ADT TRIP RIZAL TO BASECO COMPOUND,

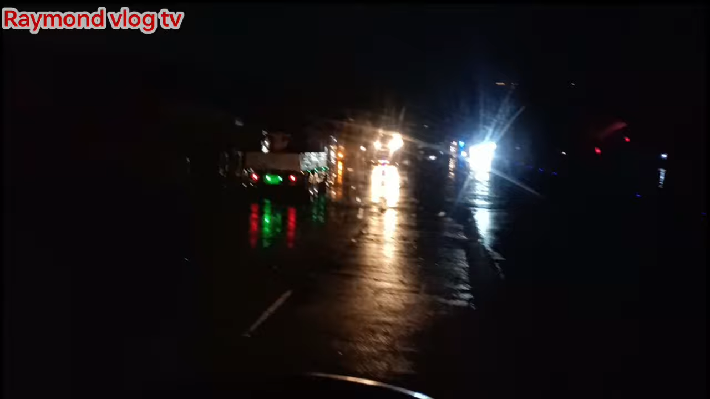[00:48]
Magkakarga tayo ng articulated dump truck mga bay.
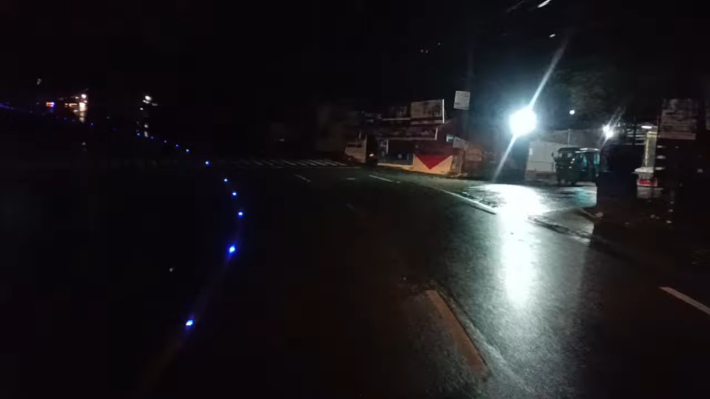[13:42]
Mga bay, dito tayo ngayon sa Tagig, G5.
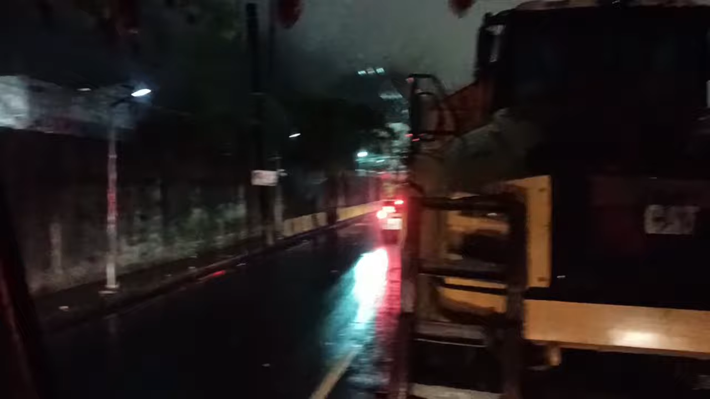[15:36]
At ang oras natin ngayon ay 3:34 ng umaga mga bay.